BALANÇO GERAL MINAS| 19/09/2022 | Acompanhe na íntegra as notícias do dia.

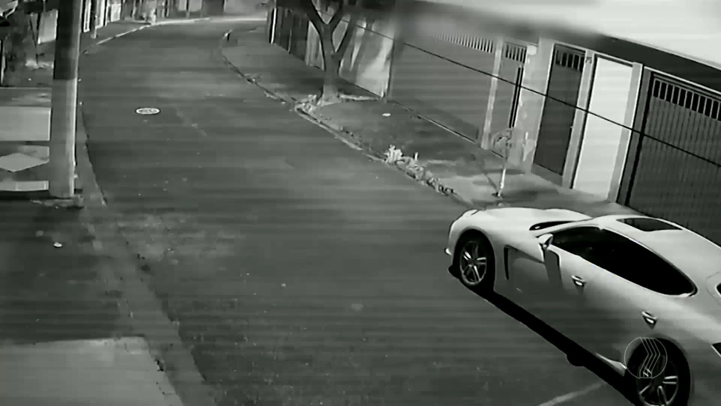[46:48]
Esse carro de luxo que está parado em uma rua tranquila lá de São Paulo.
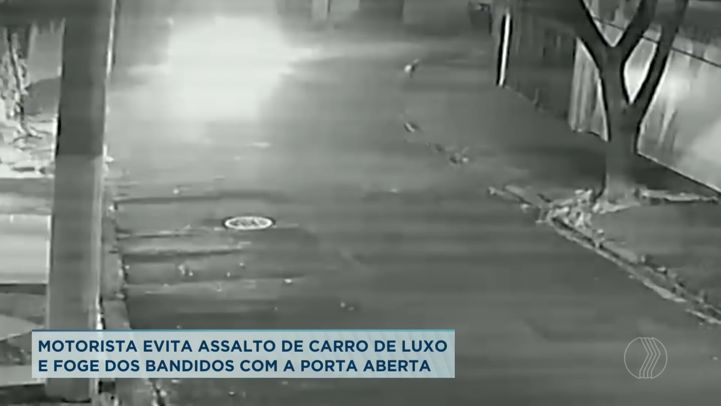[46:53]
Depois, um outro veículo.
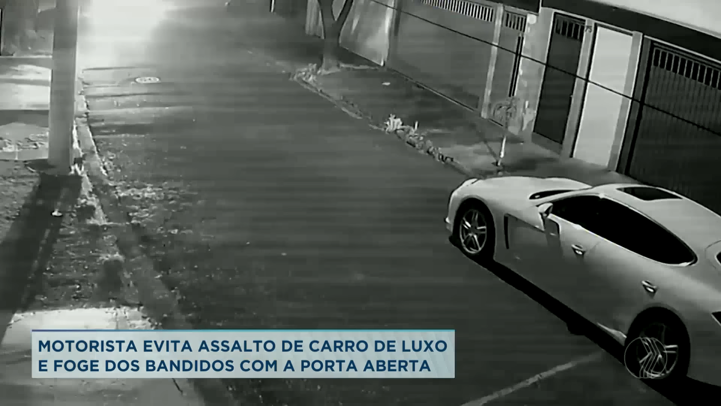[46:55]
Um carro escuro aparece nas imagens. Fecha um motorista e três bandidos descem com as armas em punho.
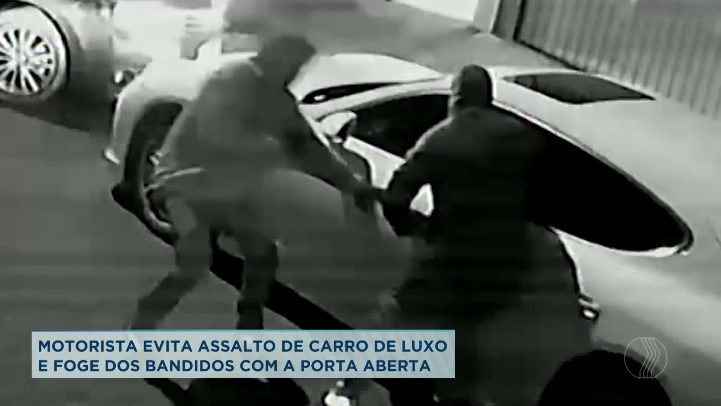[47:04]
Eles abrem a porta do motorista que dá a ré, se afasta dos criminosos. Quando ele toma a distância, ele acelera ainda mais, mesmo com a porta aberta. E passa entre o carro dos bandidos e do Porsche. Isso por centímetros, centímetros. Os bandidos, então, entram no veículo e fogem rapidamente. Essa situação também foi registrada lá em São Paulo.